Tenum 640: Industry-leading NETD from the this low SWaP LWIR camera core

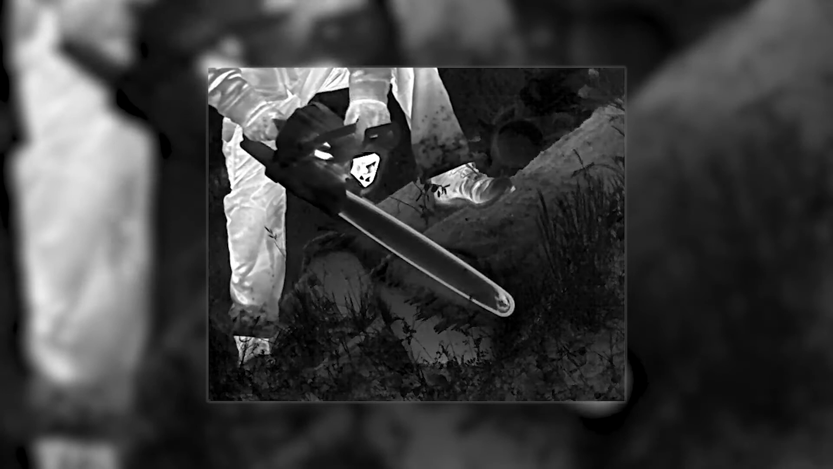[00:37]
we certainly can meet in every case the 50
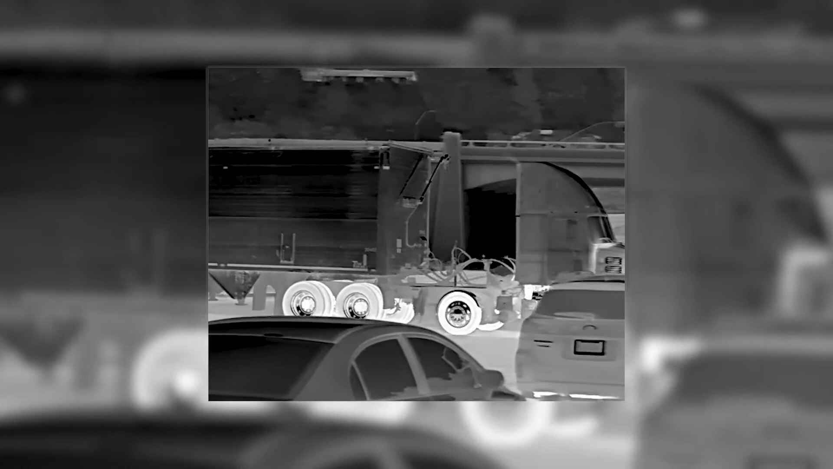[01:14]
There's an additional filter a spatial noise filter that can be applied to these cameras and we're